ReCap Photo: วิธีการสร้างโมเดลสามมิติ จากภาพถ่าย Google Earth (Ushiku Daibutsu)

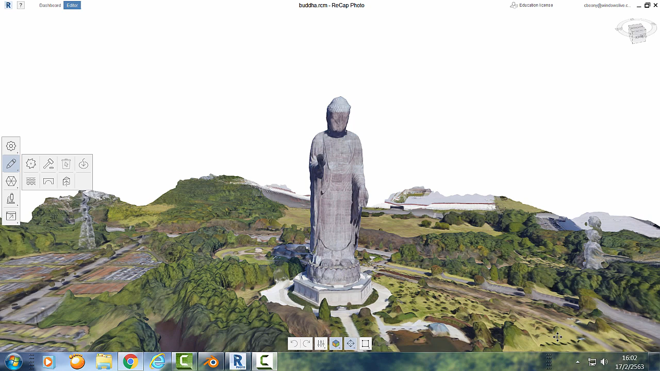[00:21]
โมเดลสามมิติของพระพุทธรูปนะคะจากญี่ปุ่นนะคะ โดยใช้ภาพถ่ายทางอากาศของ Google Earthซึ่งภาพสามมิติที่ได้เนี่ยจะสามารถ export นะคะมาใช้กับโปรแกรมสามมิติอื่นอื่นได้เช่น
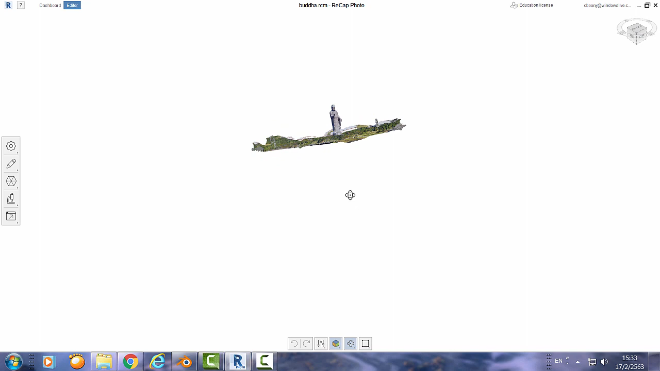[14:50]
อจะหมุนตอนนี้ได้ตำ maintenantจากกว่นนิดนึงนะคะ
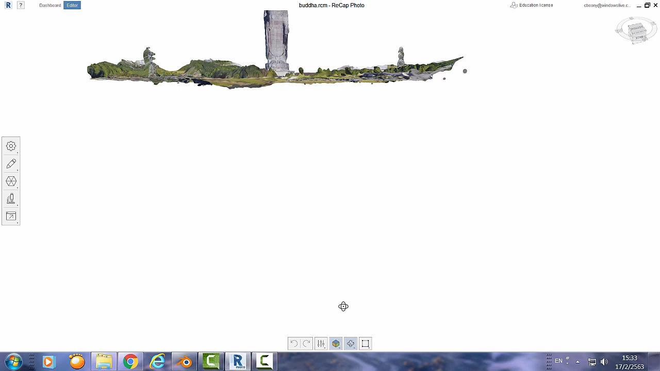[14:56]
zooms ก็คือหมุนเมาะตรงกลางแพนให้ลงมาก็เปลี่ยนเครื่องหมายเมนูตรงนี้เป็นแพนนะคะแล้วเลือนลงมา
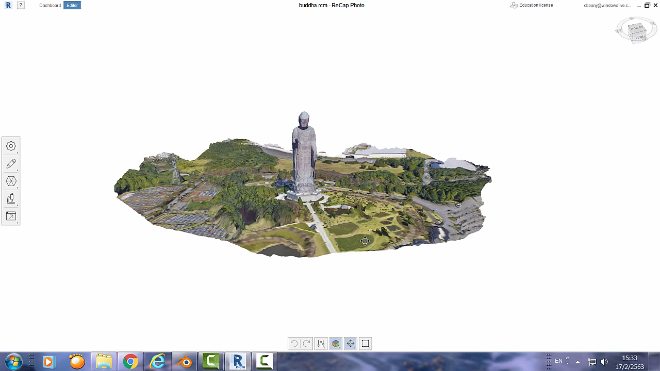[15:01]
นี้ค่ะเราส
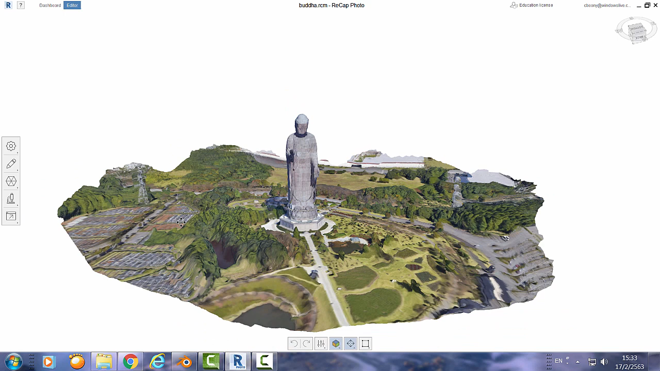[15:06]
ามารถที่จะ Edit Model ได้นะคะสมมติว่าเรา Lind up อะไรที่มันonieจะลบออกสมมติว่า มันมี มี อ่า วัลถุ ลอย อยู่ กลางอากาศเนี้ยค่ะ เรา ก็ สามารถ ที่จะเลือกН่ะ อาจจะ เลือก โดย ใช้ ขอบ เส้น ซ่ase โ www ้از โซ ้ น่ะคือ ลาค นะ ลาก ให้มัน ครอบ วัลถุ ไอ้ น่ะค่ะแล้chutz เราก็ กด ดิลิท์มันจะ หายไป อย่างนี้ค่ะ
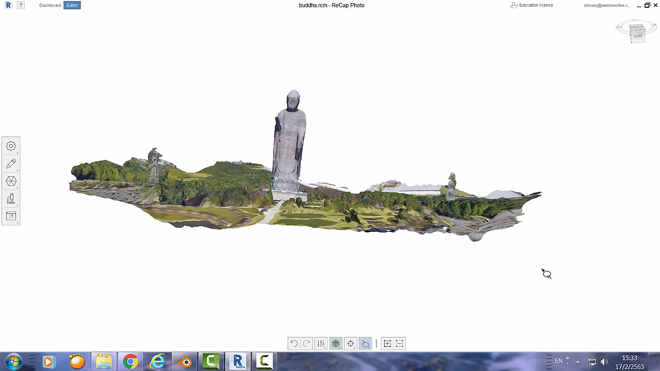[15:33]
น่ะค่ะ เราก็ ยัง labeled อีก นะคะ เราสามารถทําอย่างนี้ได้กลับวะ fuer هูกทุกอันเลยนะคะสร equal ว่าอันนี้ห่ะเราก็ลบกด grin นะคะถ้าไม
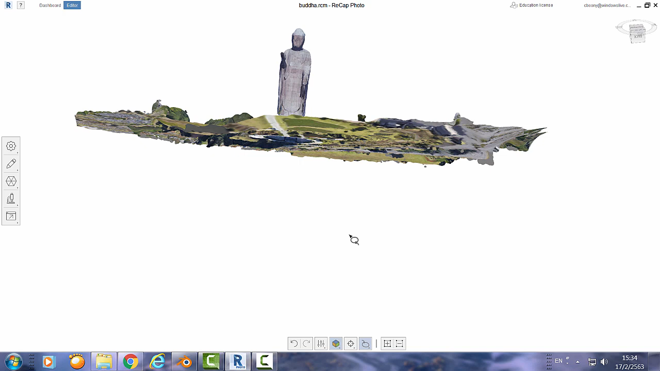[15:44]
่กด in ลีร�енаดตรงนี้ก็ได้ค่ะJI edit แล้วก็กดต apocalypse มันก็ดีลีสเหมือนกันนะคะตอนนี้วิธีการที่จะ export ให้เป็น ฟายอื่นนะคะi